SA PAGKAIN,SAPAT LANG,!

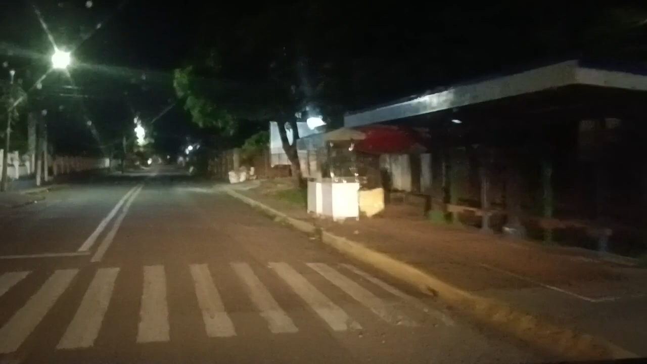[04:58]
Ayan. Ang ganda pang magkantong oras, ang ganda pa, walang traffic.
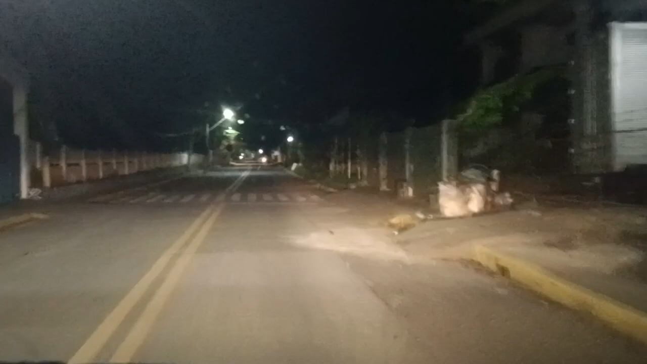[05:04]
mapresko ang panahon. Yan, mga magagandang ano.